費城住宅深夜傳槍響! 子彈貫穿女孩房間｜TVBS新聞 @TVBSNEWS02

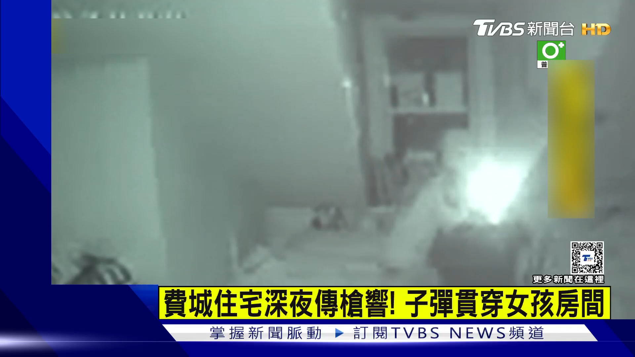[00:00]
州深夜竟传出枪响，事发就在费城一户住宅的小女孩房间内。从监视器画面可以看到，11岁的小女孩正准备睡觉，房间的灯光已经熄灭，只开了一盏夜灯。